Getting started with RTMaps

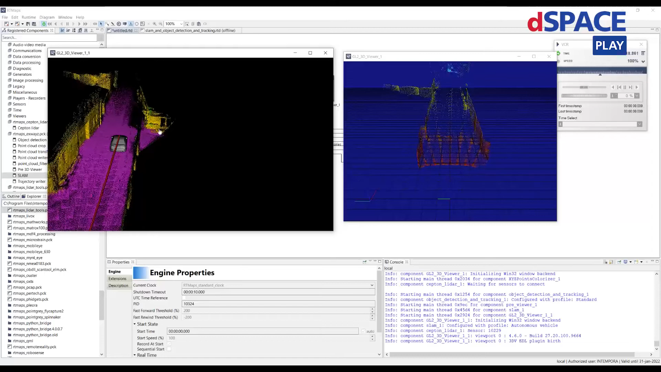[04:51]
This is a very simple application of RTMAPs with only one sensor.